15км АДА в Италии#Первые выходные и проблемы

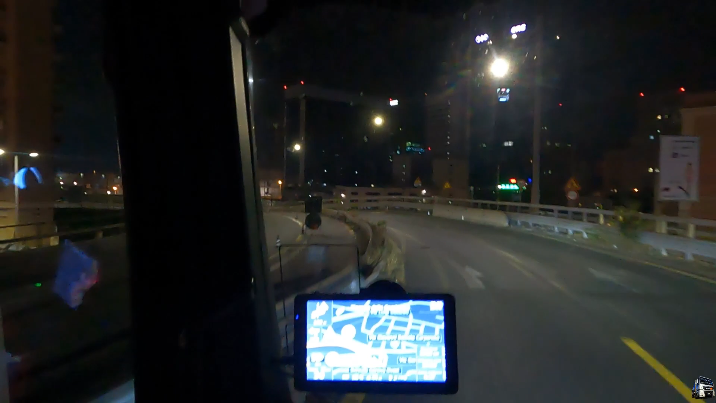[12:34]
Надо было остановиться на паркинге и все, и выезжать по светлому, по видному.
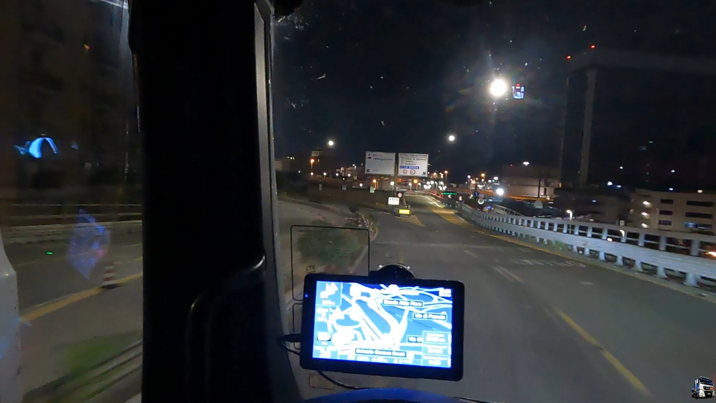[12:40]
Не, надо же ехать, надо ехать. Ладно, едем куда-нибудь, да приедем. Весело просто. Вот я сейчас ехал, серпантины, поворот на повороте, это жесть.
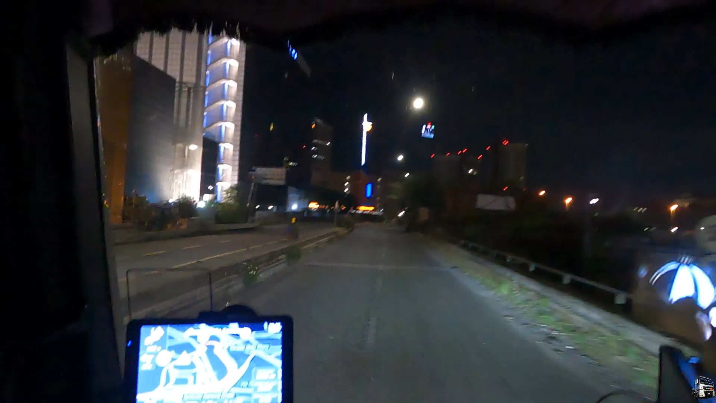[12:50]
Стоял, короче, чел, у него тормоза перегрелись, реально было видно с улицы, у него красные диски на прицепе. Это писец, одним словом. Поэтому не ездите по этой дороге ночью, здесь все перекрывают.
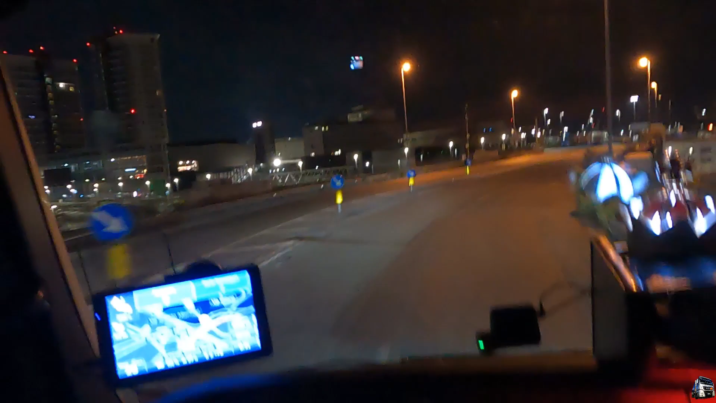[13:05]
Вот куда я приехал, вот тачки какие-то стоят. Ой, бляха-муха, ладно, короче, двигаемся как-нибудь, куда-нибудь, я бы вообще где-нибудь здесь стал бы, и все. Ладно, едем. О, бля, вот такими вот чигирями всякими еду, это жесть, блин, вроде вот уже, вроде вот скоро должен выехать на А10, вот он там где-то съест.
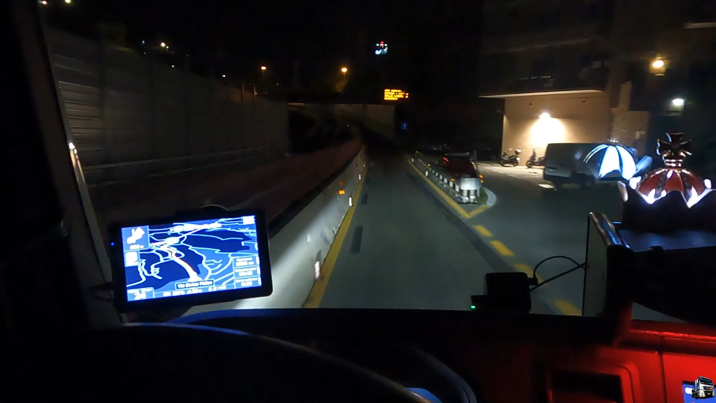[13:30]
Ну это, блин, ребята, короче, я не знаю, я вообще не понимаю, нафига я поехал, то есть смотрите, я проехал на 40 километров больше, первое,
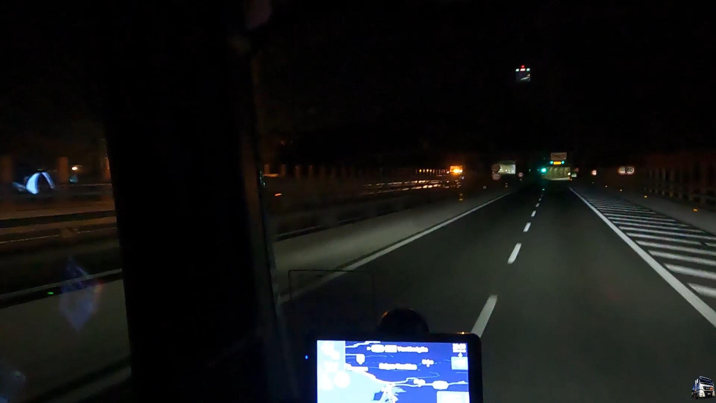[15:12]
То есть, короче, ребят, вот А7, А10,
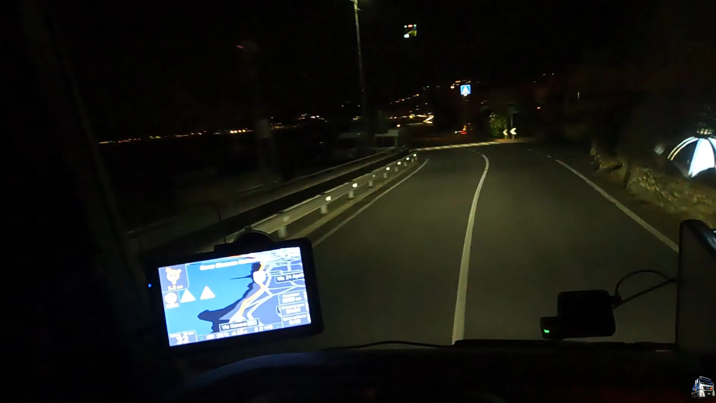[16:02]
ездить. Фух-фух-фух, короче, приключения, ребят, не заканчиваются. Вон, еду вдоль самой набережной, хотя должен ехать по автобану. Почему я сюда еду?
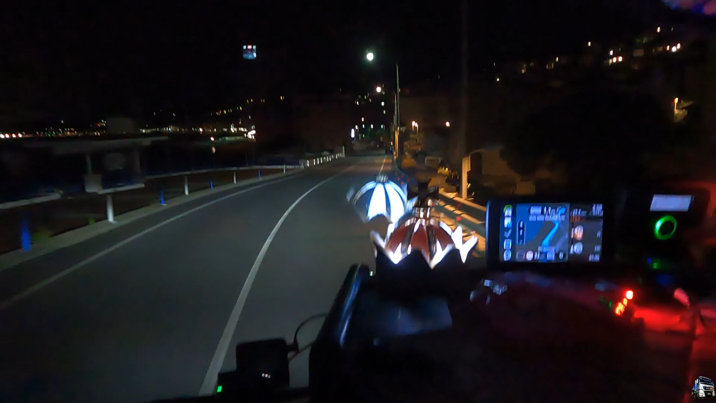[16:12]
Потому что, короче, Том-Том что-то показывал съезд направо, но я заехал там на заправку, мест, естественно, не было.
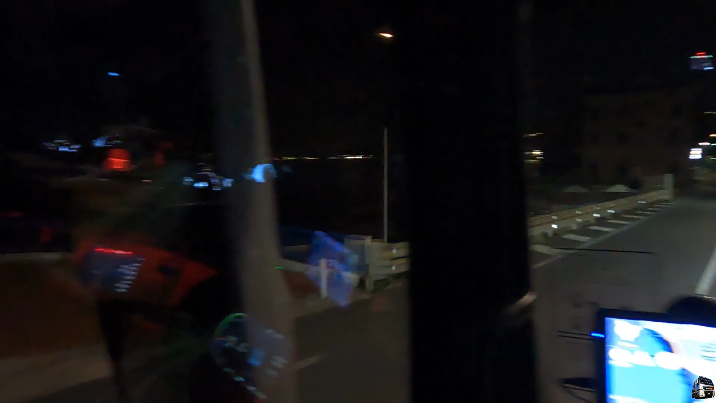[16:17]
Стал вообще просто на полосе, посмотрел по гуглу,
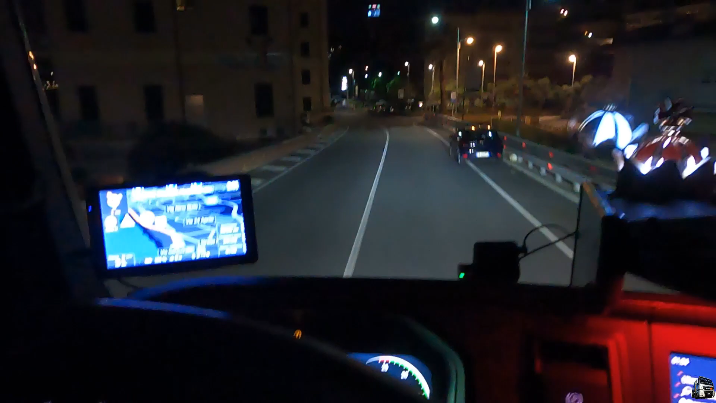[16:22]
Том-Тому, и да, там перекрыта дорога, вот и все. И только судой, других вариантов нет. Паркануться просто негде, блин, жесть, здесь все узенько, опять эти серпантинчики. Ну, главное, что знака грузовикам запрета нету, поэтому, ну, едем так. А, ну, и там на табло то же самое было. Перекрыто. Блин, здесь, наверное, днем реально так красиво, так красиво. Ну, не знаю, видите, вы ни хрена вы не видите.
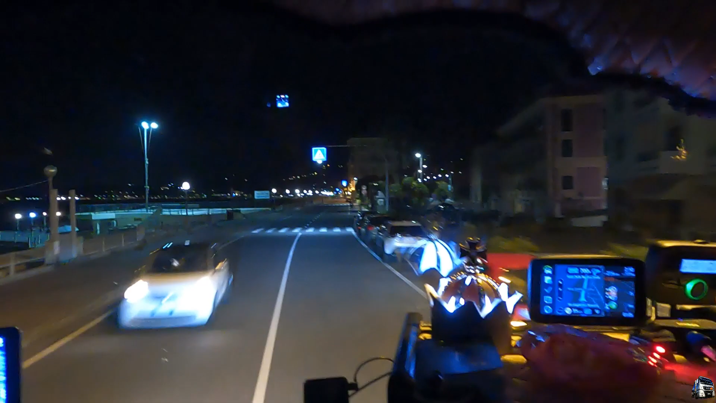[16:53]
Но, ну, можете так посмотреть. Прикольно, офигенно. Не дай бог сюда днем попасть. Здесь, походу, толкучка просто жесть. А так мы сейчас проедем немножко, понаблюдаем. Я думал, может, сейчас еду на националку, может, там, типа, это... Ну, здесь типа пляж даже живая, вообще красота, блин, мама дорогая. Давненько в таких местах не был. Ну, конечно, днем бы было бы гораздо лучше. Ой, жесть, из-за того, что я хочу спать, мне уже по барабану. Я уже еду просто, кто-то, вон, шезлонги стоят.
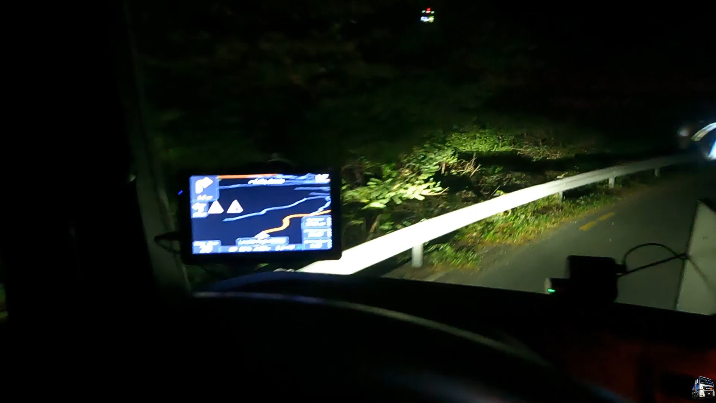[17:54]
Короче, знак был, длина 12 метров, но там был один узенький такой поворотик, ну, резкий, я впритык прошел.
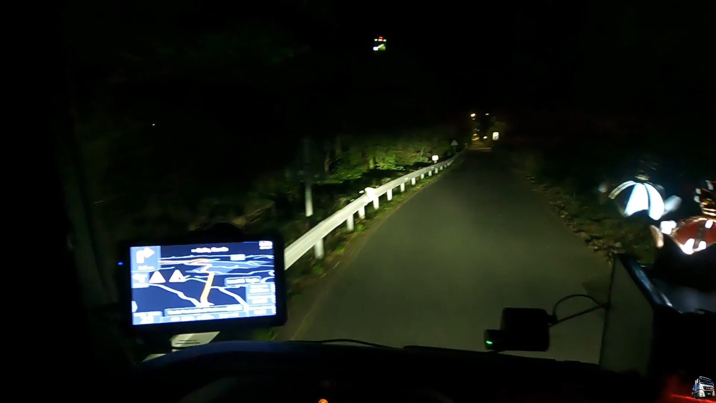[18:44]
Поэтому люди, походу, вообще в шоке, кто слышит, что фура здесь едет, здесь, наверное, фуры никогда не ездили. Ну, будем первооткрывателя по курортному городишку на фуре. Вообще, сказка, просто сказка.